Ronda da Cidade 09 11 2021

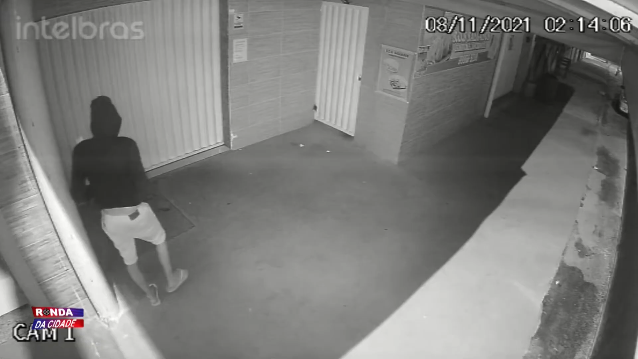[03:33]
Dá só uma olhada aí, olha a imagem. E levaram, na verdade, as câmeras de vídeo monitoramento. Foi um comércio ali da região. E o que foi levado, nesse caso, foram as câmeras de vídeo monitoramento. A proprietária, inclusive, falou conosco, não é? Ela falou conosco, ela vai falar já já no programa Ronda da Cidade. Mas diferente, não é? Porque, normalmente, o que a gente vê aqui na ação do bandido é que ele entra, ao perceber que está sendo filmado, ele quebra a câmera.